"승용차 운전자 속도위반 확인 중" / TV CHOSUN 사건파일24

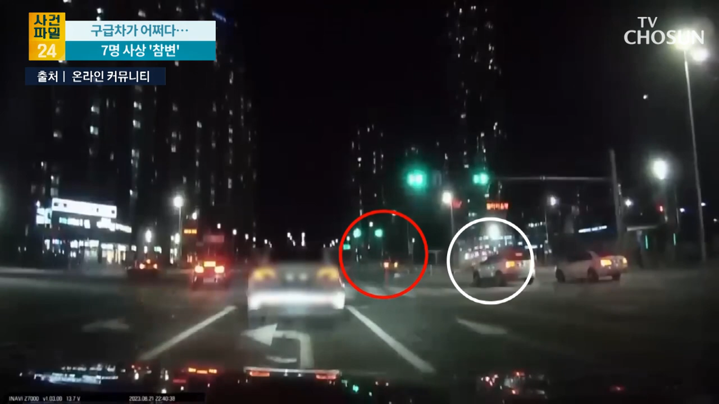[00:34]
보시는 것처럼 충격이 굉장히 컸던 것 같습니다. 그래서 구급차가 한 바퀴 반 정도 회전할 정도로 엄청나게 큰 충격을 받았는데 안타깝게도 이 사고로 구급차에 타고 있던 환자 보호자가 숨졌습니다. 사망자는 70대 여성인데요. 병을 앓고 있던 이 남편이 마비 증세를 보이자 119에 요청을 해서 병원으로 가던 길에 이런 사고가 난 겁니다. 이 밖에도 구급대원 3명 그리고 또 저 안에 있었던 아까 환자 1명 그리고 지금 저 들이받은 차량,